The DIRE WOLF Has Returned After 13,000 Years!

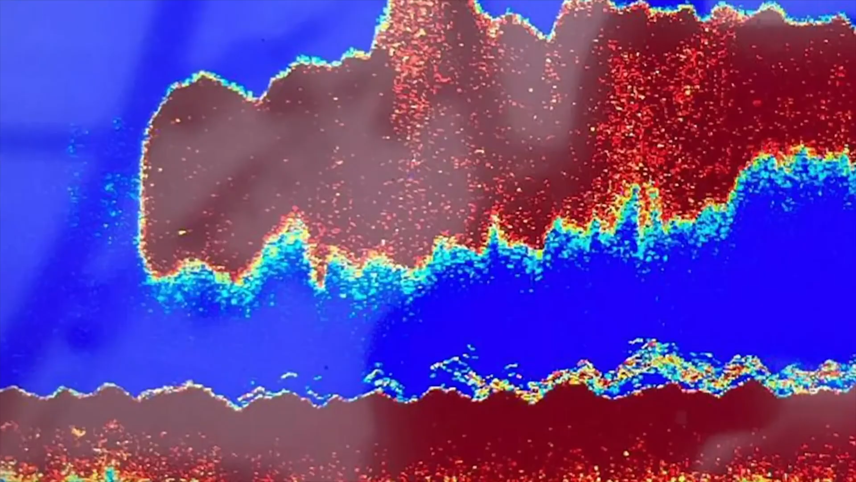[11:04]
They turned their attention to the screen and watched as an enormous image appeared in fuzzy red and yellow pixels.
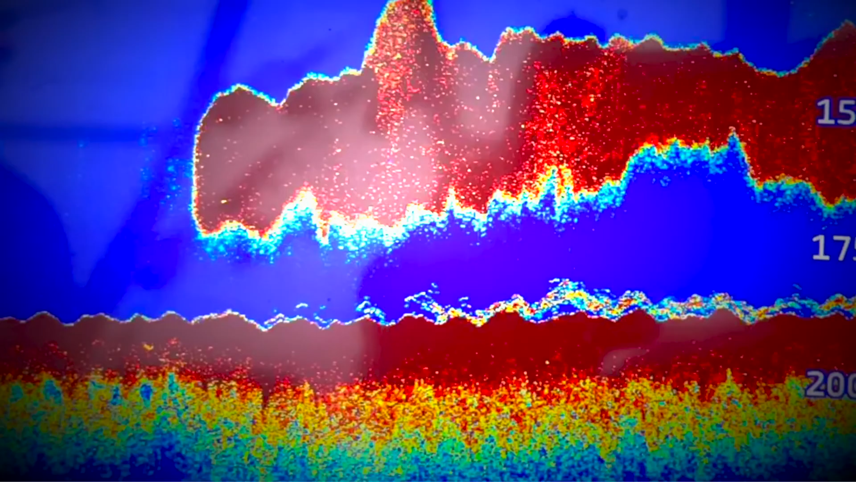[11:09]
They didn't know what it was at first. But then, right before their eyes,
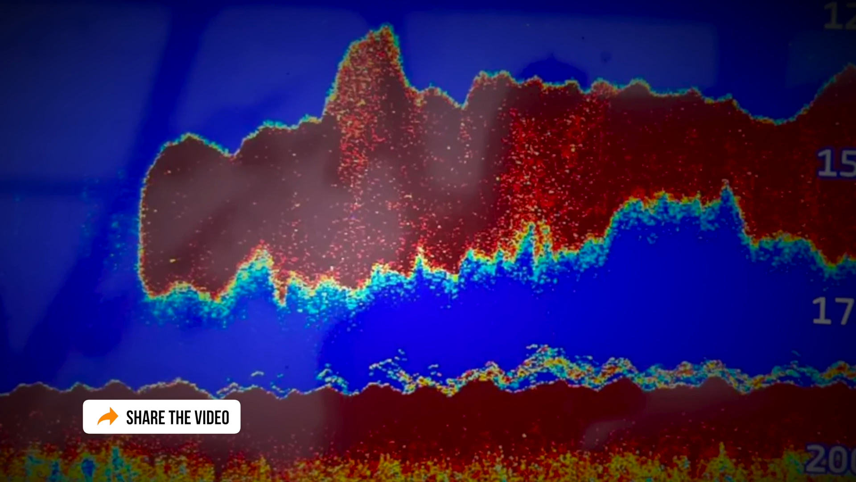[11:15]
the shape morphed from an undecipherable shadow into the shape of a shark complete with a dorsal fin.
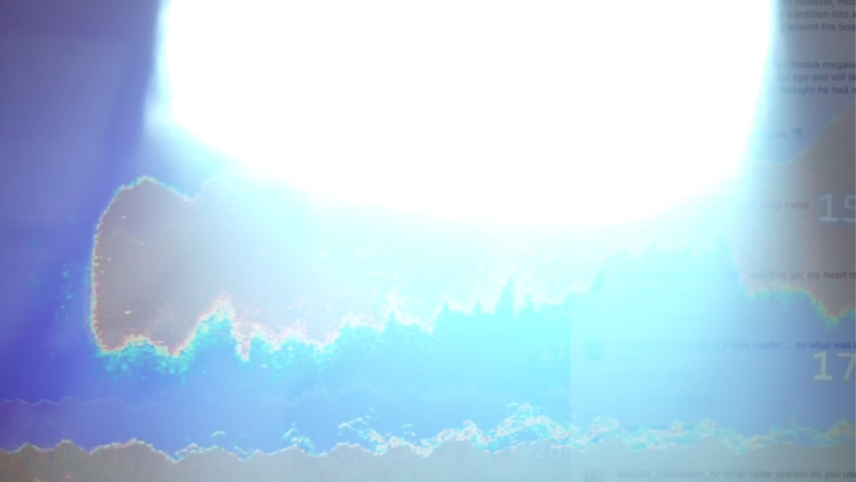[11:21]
The researchers held their breaths, quickly calculating the size of this thing.
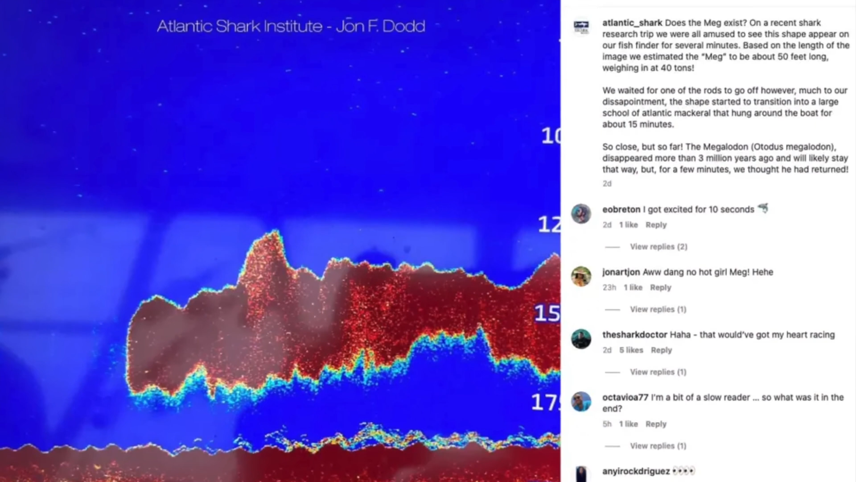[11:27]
It measured 50 feet long and they estimated that it weighed an incredible 40 tons.